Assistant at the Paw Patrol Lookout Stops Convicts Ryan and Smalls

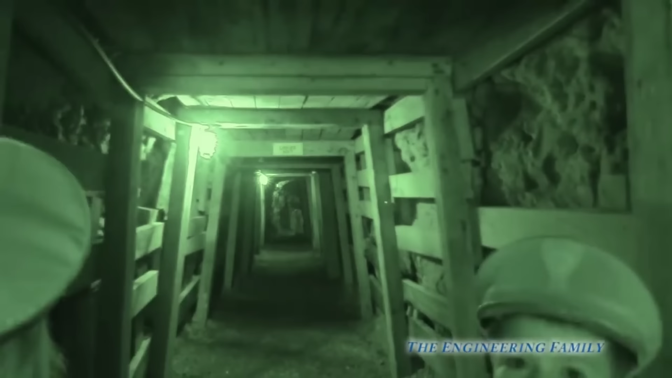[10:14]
No. There's a regular light. Okay. I'll look. You look on that side. I'll look on this side. For the other side. But the ghost, I think, is vanished. All right. So, I don't see him anymore.
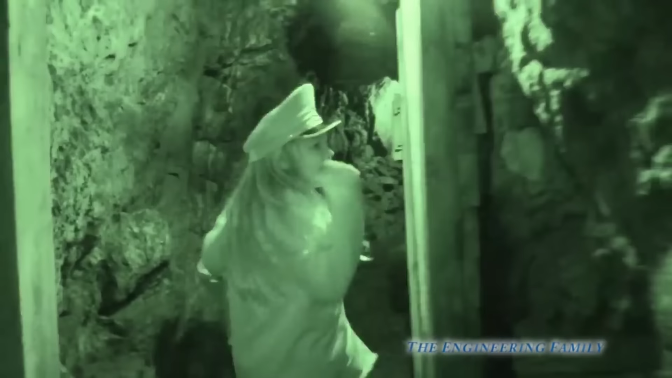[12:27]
We missed him. We missed him, didn't we? Hmm. Oh, look. What do you see?
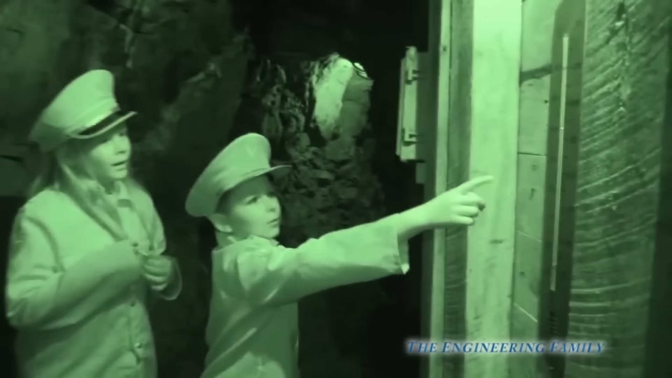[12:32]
Look at this. This is how cold it is. Oh, yeah. That's the temperature in here, right? So, that was way cool. So, let's keep looking.
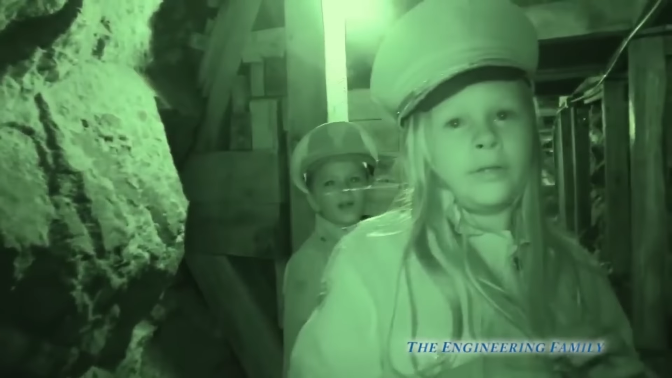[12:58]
No. No, it's not scary at all. All right. Let's keep looking. Look, look, look. Wait a minute. It's Romeo.
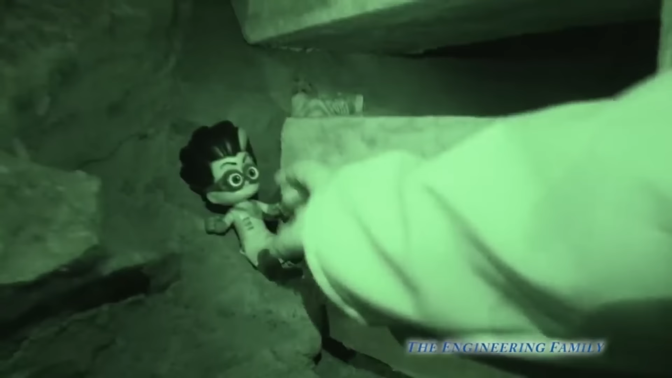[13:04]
It's Romeo. Good eyes, Assistant. Good eye. I saw that right on the corner of my eye. Like, I was walking like this, and I was like... Romeo! Good job.
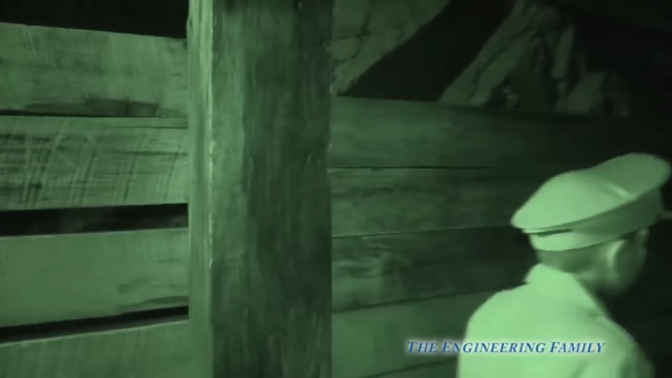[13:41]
You do? Yeah. It's a ghost. It's a ghost!
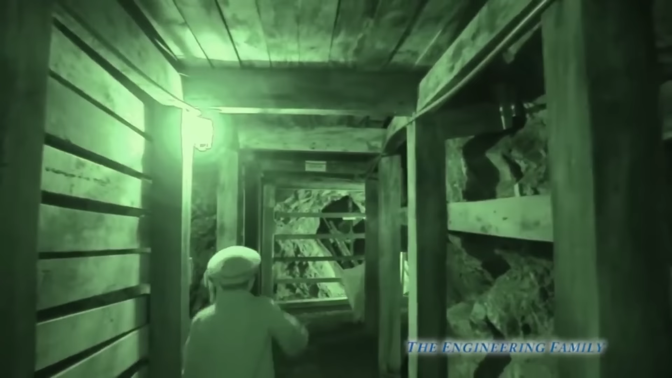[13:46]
Oh, he took off again! Oh, we missed it! You missed him! We gotta go back and see if we can find anything.